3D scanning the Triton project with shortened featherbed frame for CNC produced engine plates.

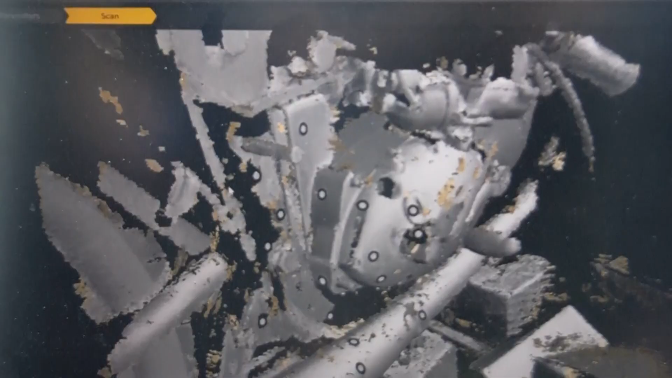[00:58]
and the scanner struggles with reflective surfaces so we're going to put some of this spray on developer which
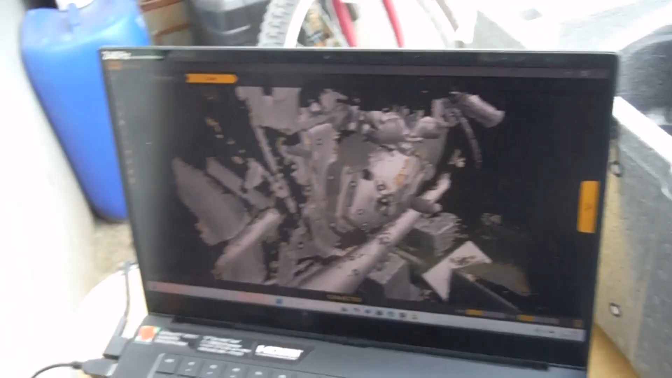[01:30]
when the light is flashing yeah uh it'll it'll stop quite so many reflections i'm just giving a little rub on the dots because when the developer goes
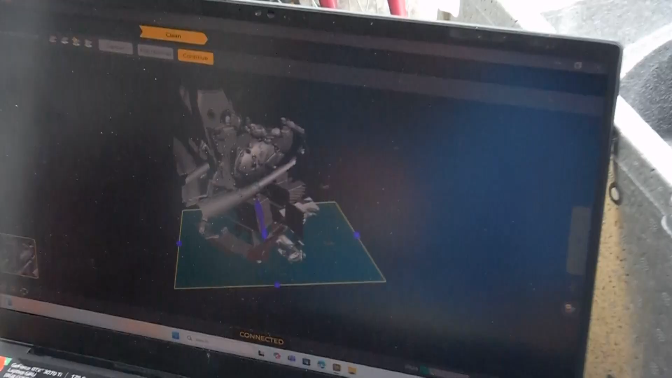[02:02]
like basically there's this bit in the bottom here so you can see we've got like the wooden blocks that are underneath and things
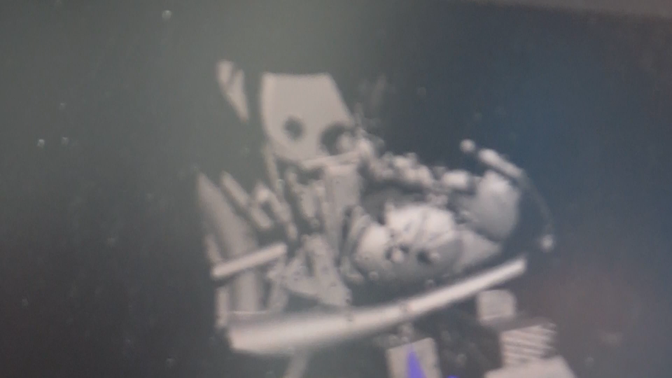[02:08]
like that we've already got a 3d view of the whole lot we can pull that up because you don't need any of them
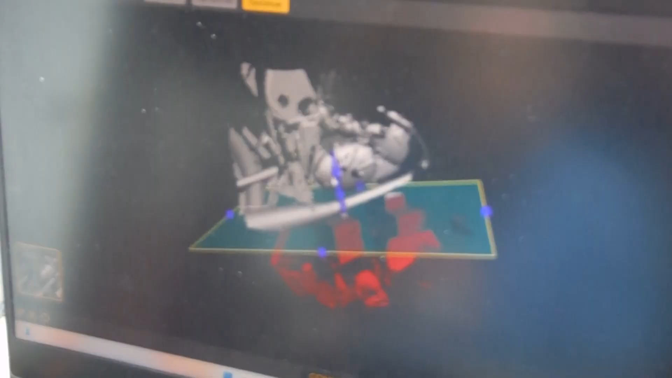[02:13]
um and then what that does is that little plane you can see there
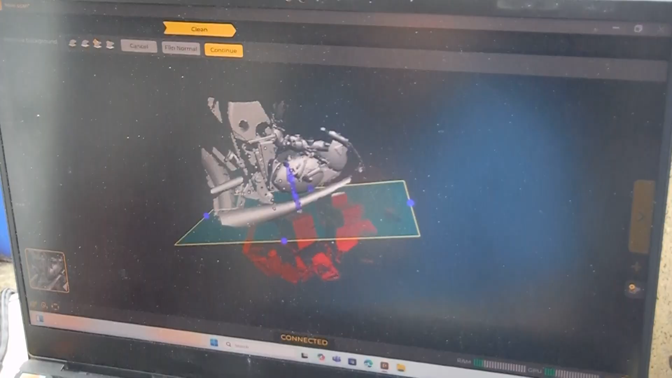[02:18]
so anything that stays silver we keep anything got those red we get rid of yeah that's
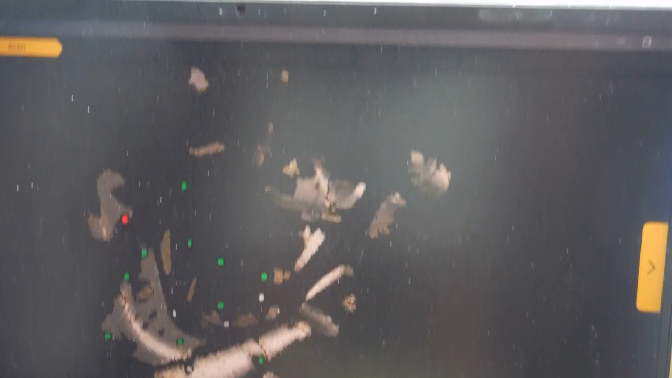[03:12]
if they're green it's happy if they're red i'm a bit close to them if they're blue i'm a
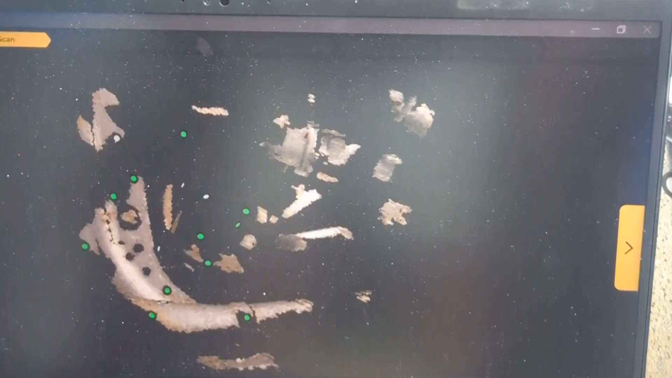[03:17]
bit far away so once that's done uh we go to scan surfaces
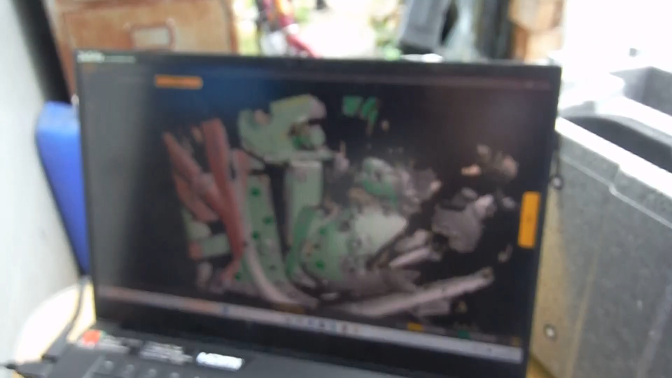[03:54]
i'm a bit close so if i move away i'll go green yeah
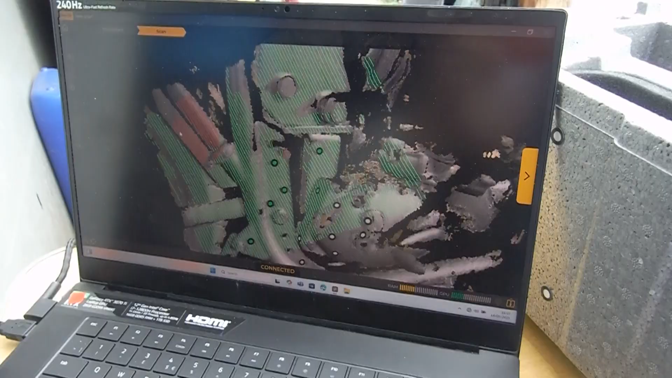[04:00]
it got lost then because you don't need any more than that anyway too far away from the dots
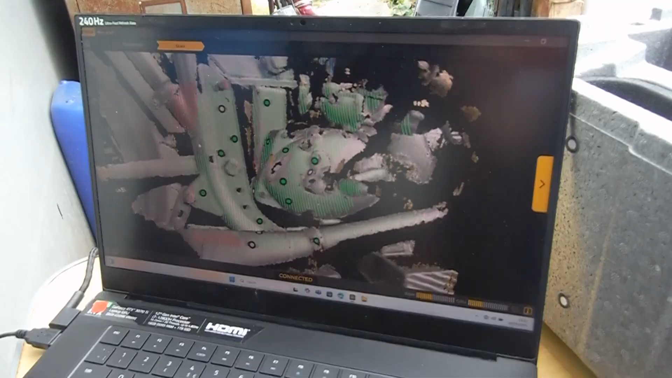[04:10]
try and get around and get a bit of the underneath side of the gearbox as well this is brilliant isn't it amazing i think that it always reminds me of
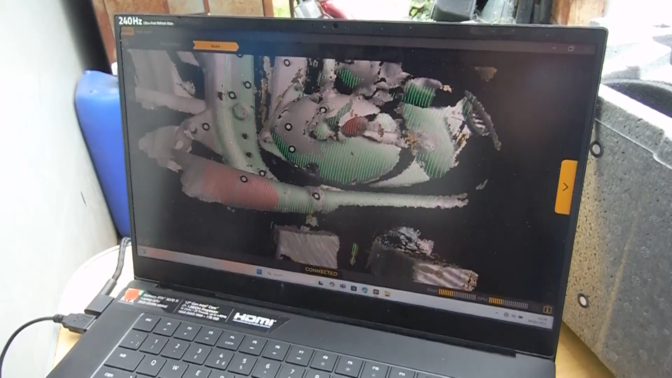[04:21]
when they found the titanic yeah you just because you've got the constellation and then it just sort
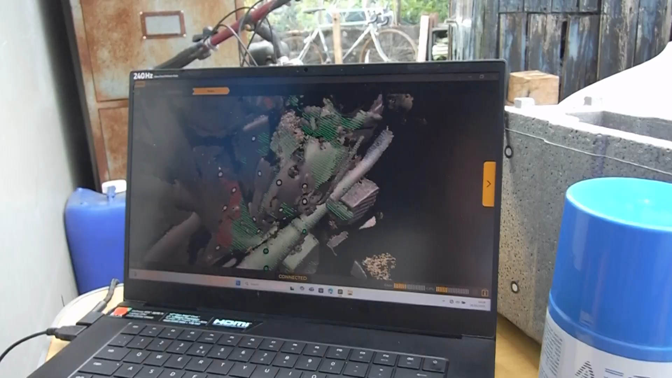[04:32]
it's not going to be someone just measuring holes up and drilling holes is it you know what i mean it's going to be completely accurate there
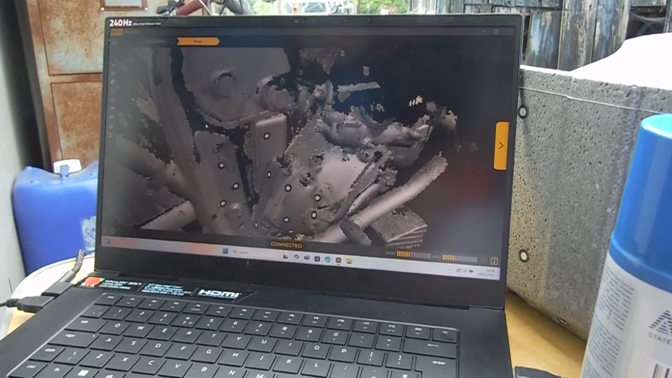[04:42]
you go so you do have to clean it up a little bit afterwards it's a bit of processing but once